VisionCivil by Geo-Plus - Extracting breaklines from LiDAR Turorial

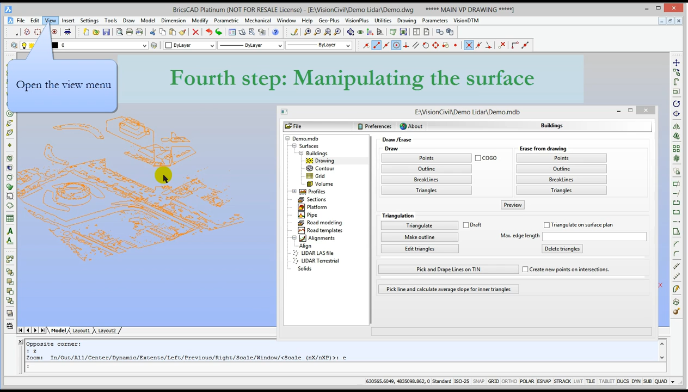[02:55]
file and the whole operation has just took less than 3 minutes.
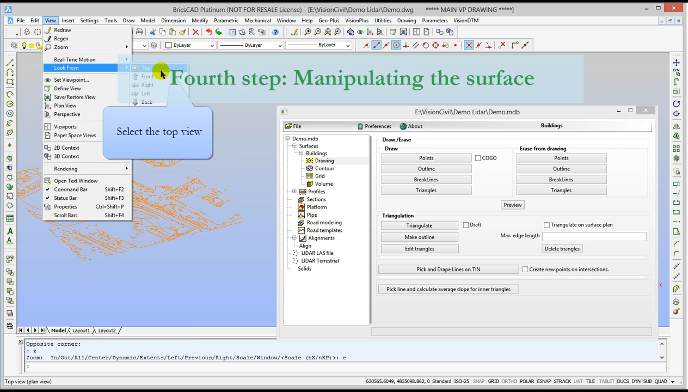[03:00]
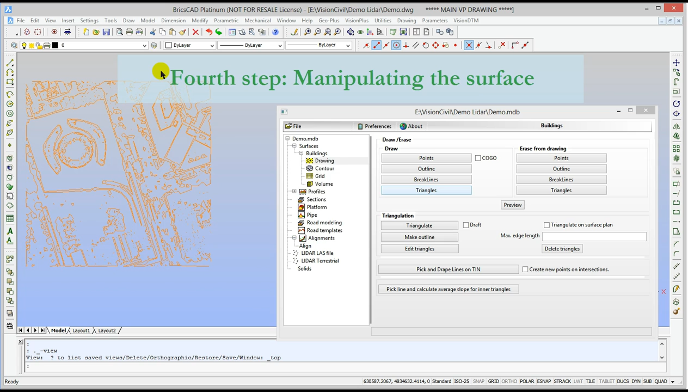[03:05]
Here let me show you the surface that was generated from the simplified LAS file with the break lines and all that.